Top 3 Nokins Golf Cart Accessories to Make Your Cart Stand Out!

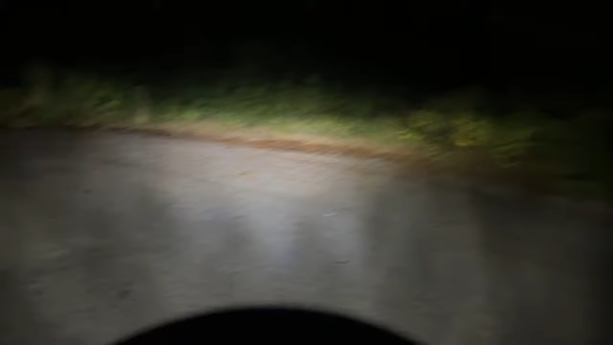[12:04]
What's pretty cool about the headlights is that you have a high and low beam on the headlights.